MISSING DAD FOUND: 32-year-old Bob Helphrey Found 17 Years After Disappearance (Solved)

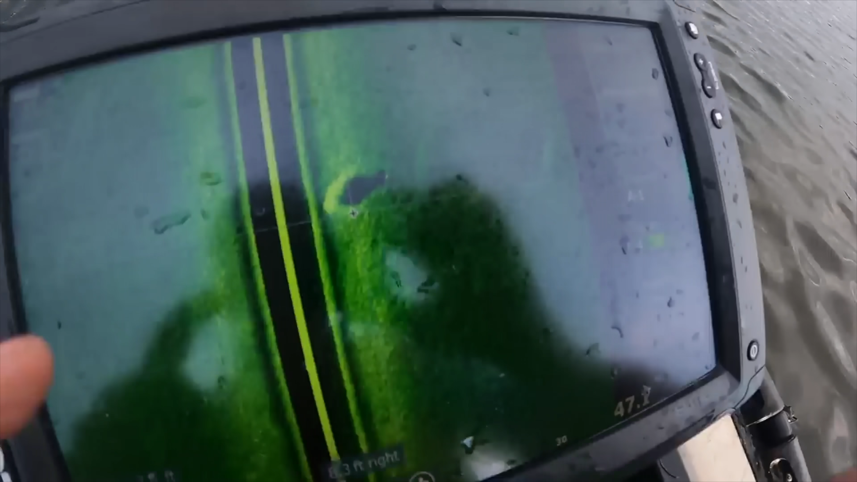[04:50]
If we see anything that looks like a potential car,
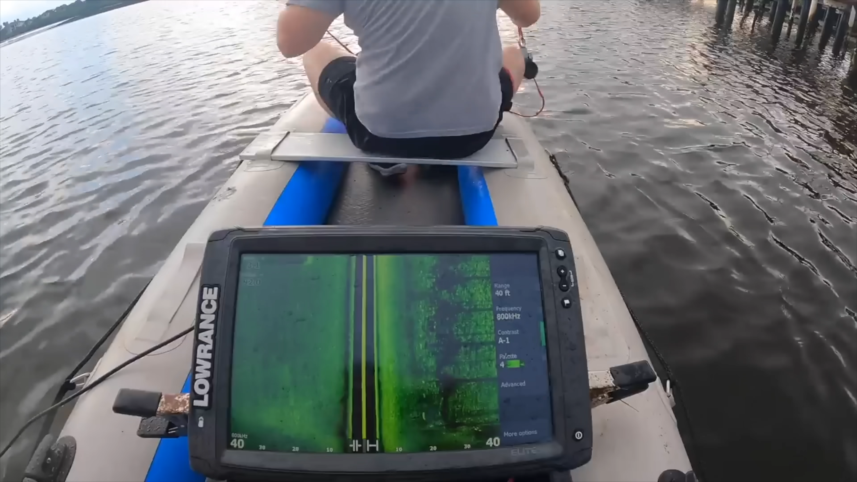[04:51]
we'll mark it with a magnet, put a buoy on top,
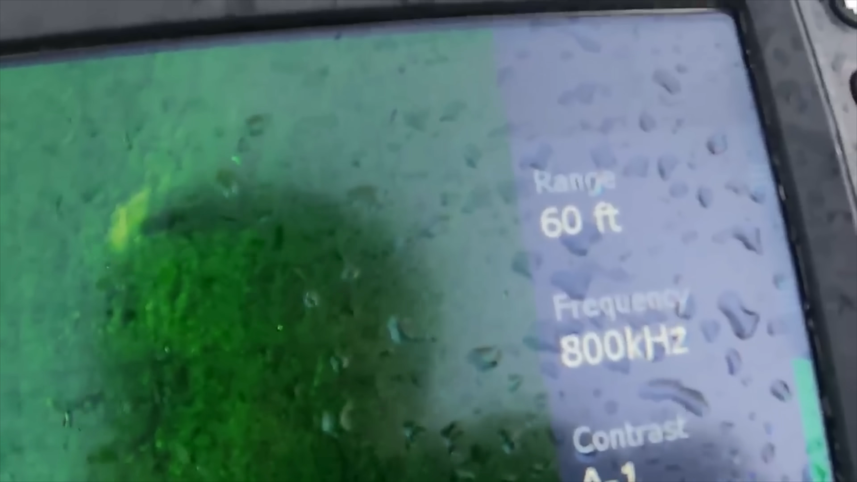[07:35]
I promise you, look, it kind of looks like a car. So look guys, we're looking at this right here.
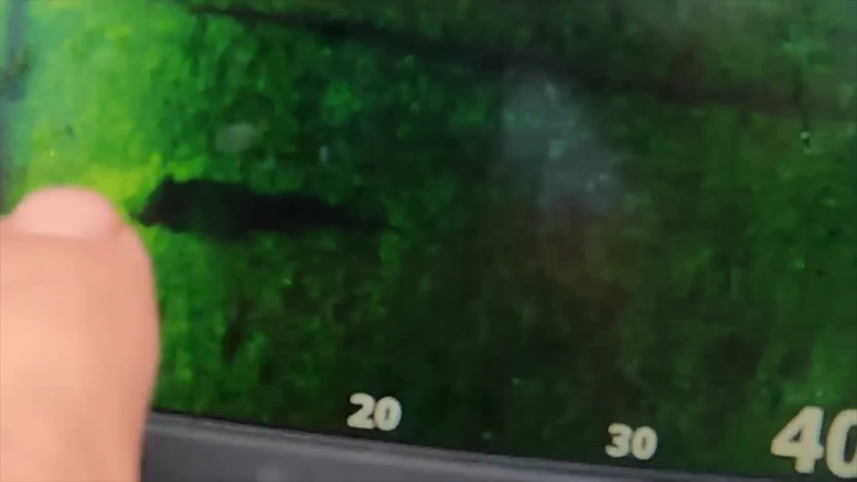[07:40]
I don't know if this is a car or not, but come on.
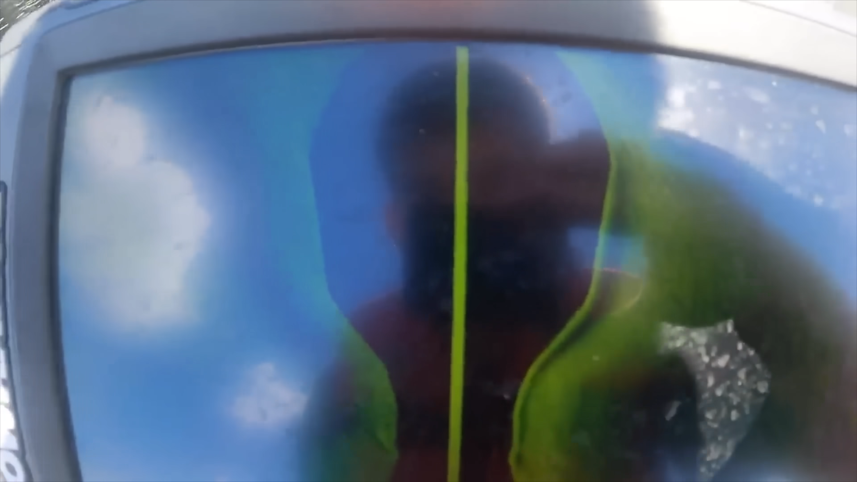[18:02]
You see right here on the sonar where it just completely drops off. Now we're getting into shallower water right now, but that was a really, really deep pocket right there.
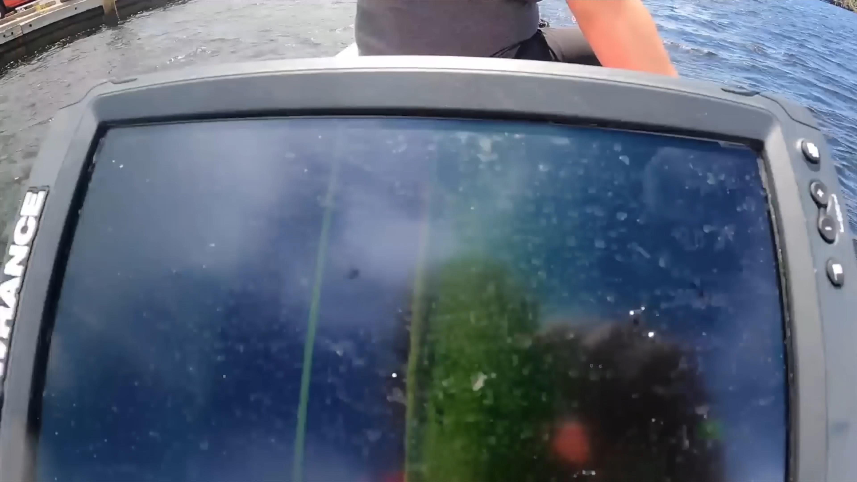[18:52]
It's 100% a car. Was that it? That's it probably, dude. We're going right in the area, so wherever it is right here, I'm gonna be splitting it.
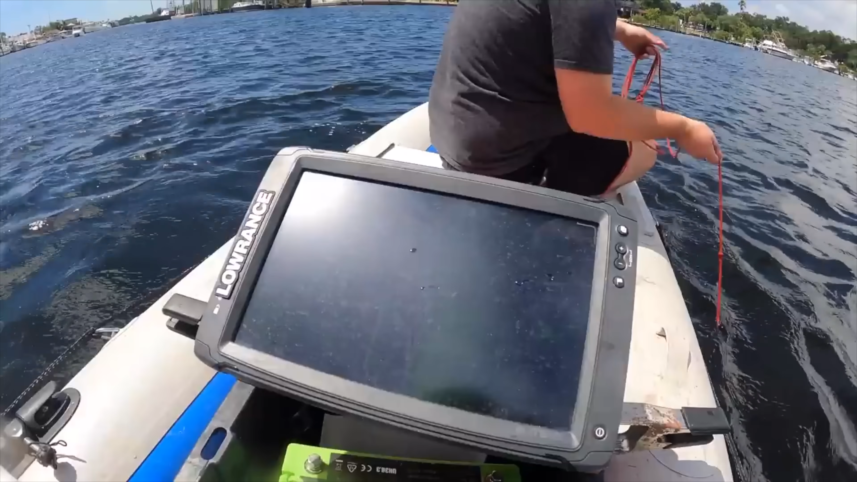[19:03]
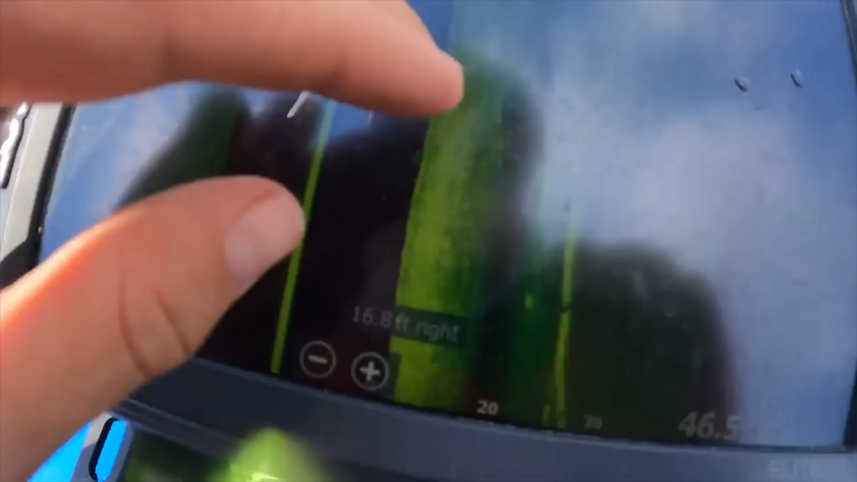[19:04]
Go up to where I saw you guys. Look at it right there.
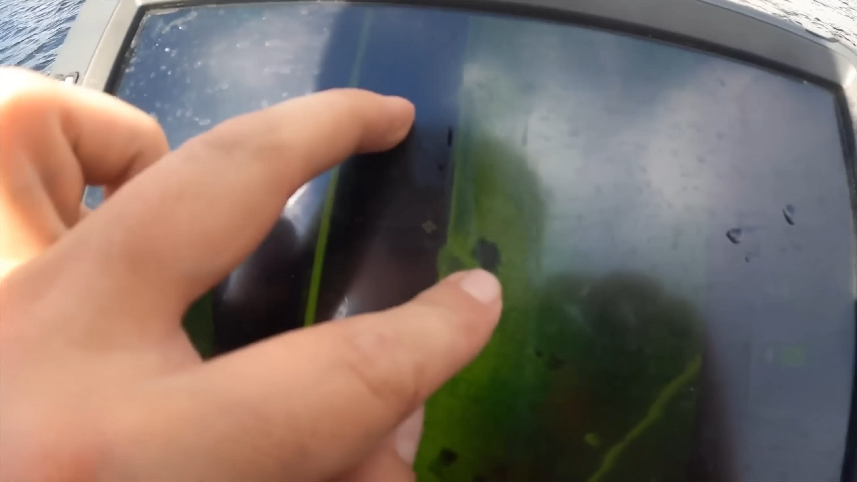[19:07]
See the two wheels at the bottom?
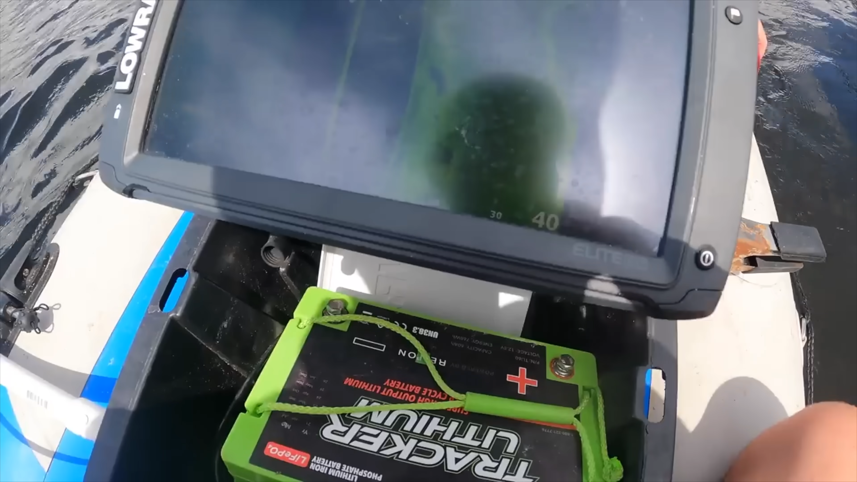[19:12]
We're going over it right now. You are, you are? That's it. That's it. You're on the car. Come on, am I getting you're on. Off? Yeah, you're on the car.
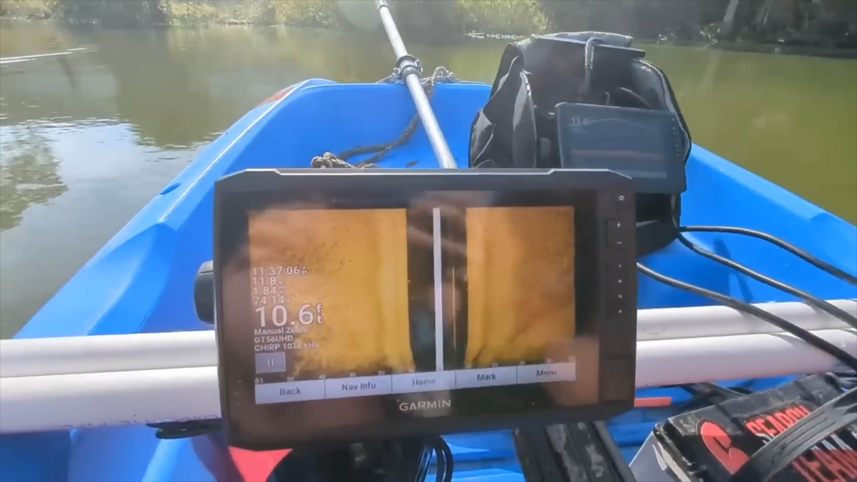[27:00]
61, yeah. You can zoom in a little bit if you want. But you get a better picture right about there.
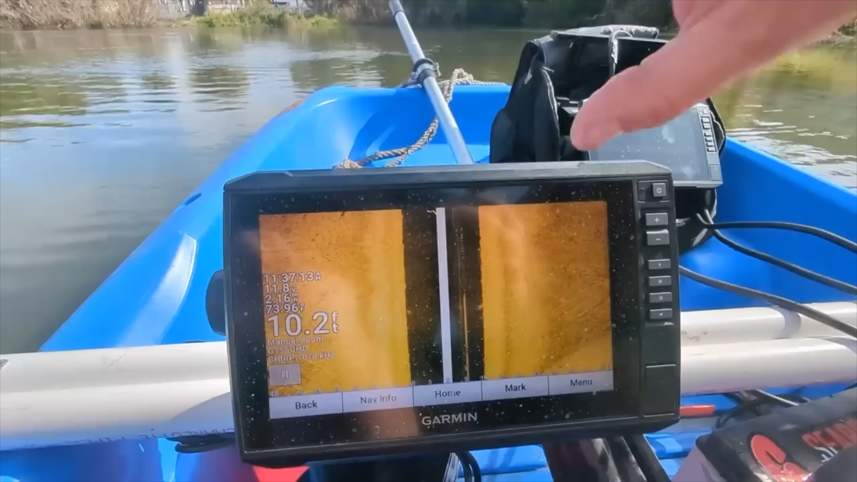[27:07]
On screen: depth 10.2 ft
We'll do roughly about 450 feet.
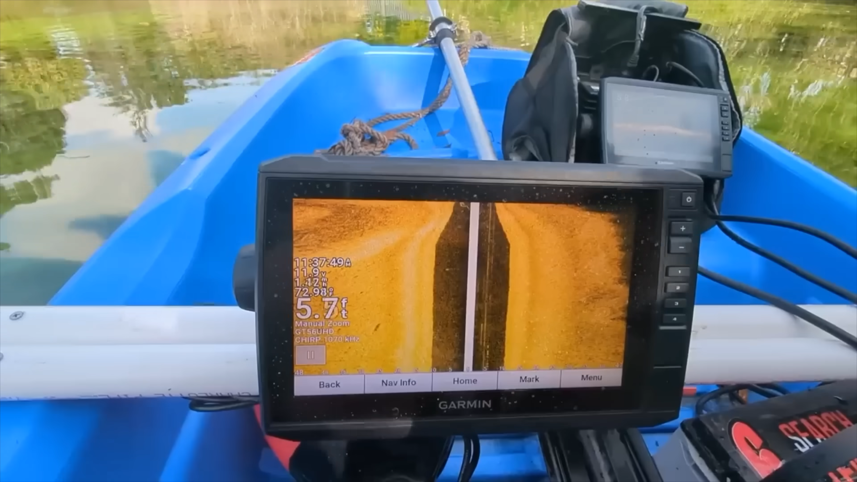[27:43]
On screen: depth 5.7 ft
So this time we're gonna go over. See, what is that? Look at that. Yeah, what do we got here? We got something there. What is that?
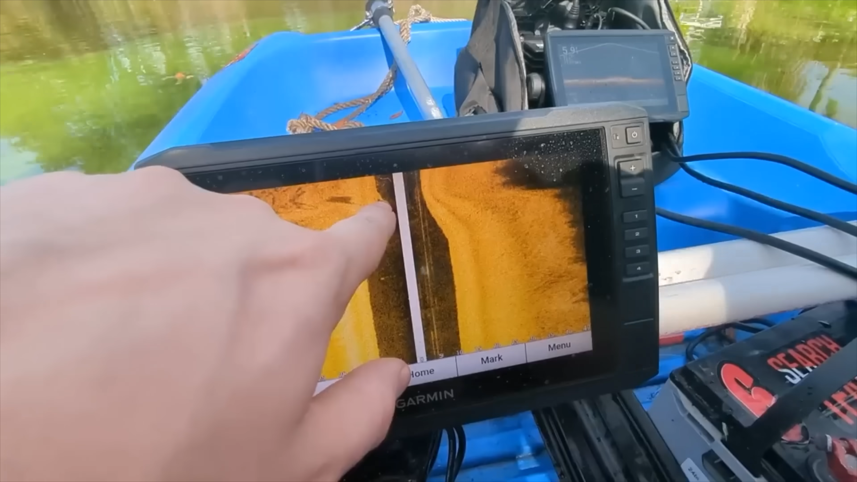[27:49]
We just turned over that, whatever it is.
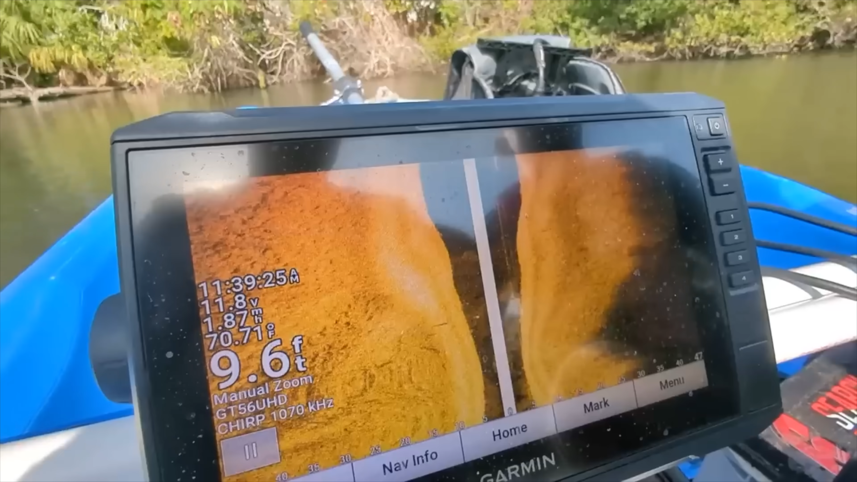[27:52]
On screen: depth 9.6 ft, water 70.71°F
It's a tree that's probably gonna be picked up. Right, is that, a turtle. Is that? No.
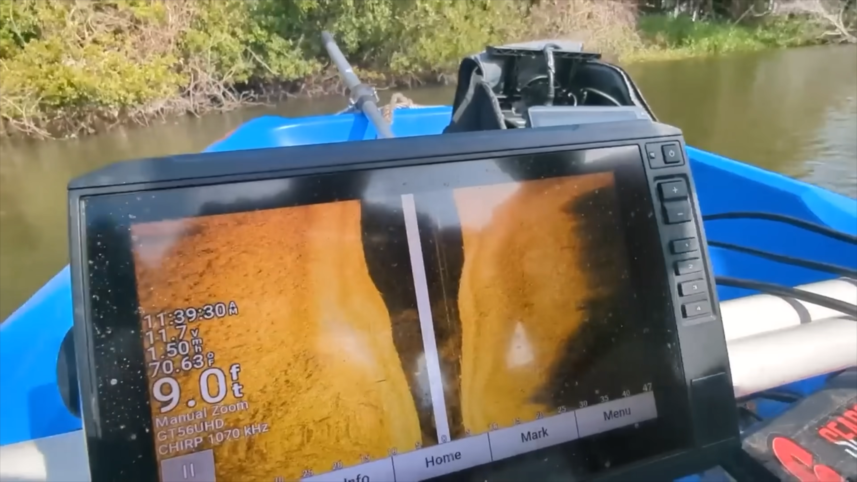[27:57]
On screen: depth 9.0 ft, water 70.63°F
No. That's nothing. There's a big turtle right there. Oh, it's all right.
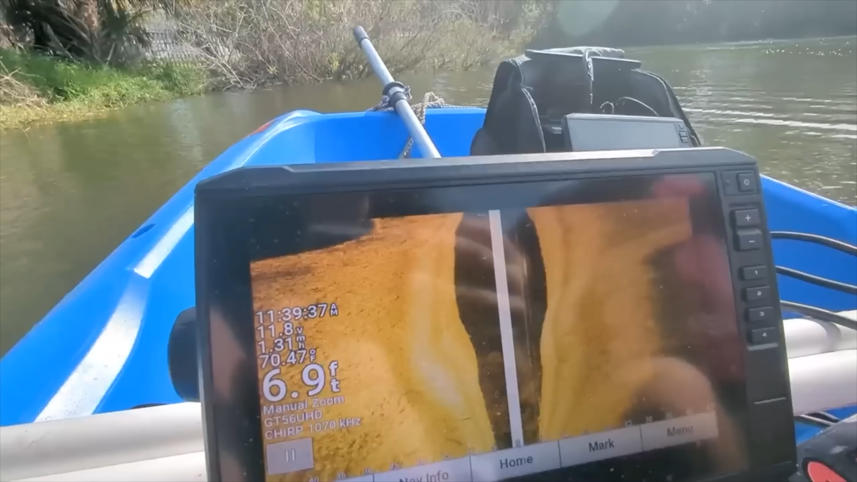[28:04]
On screen: depth 6.9 ft, water 70.47°F
Really? Yeah, he's just right there floating. He just went under. Well, you can see, look, there's some trees down here. See them?
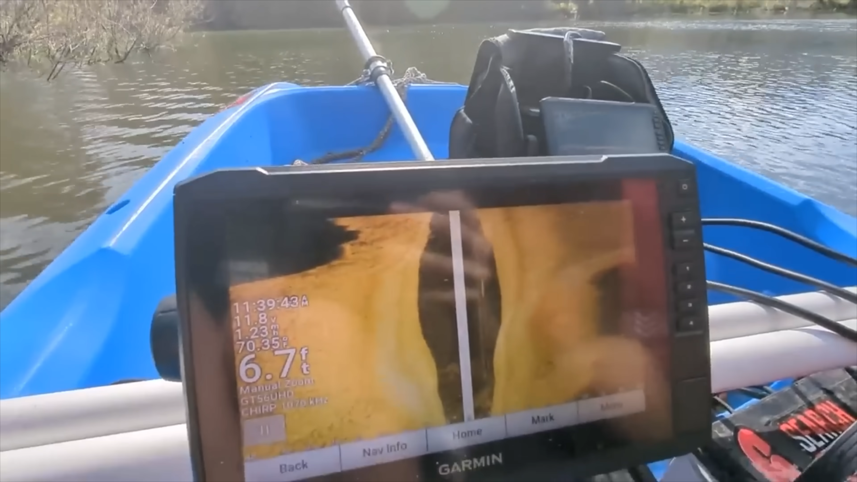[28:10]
On screen: depth 6.7 ft
Oh, yeah. I saw them on the, they just popped up on the live scope. Yeah, it was a perfect image of like a tree.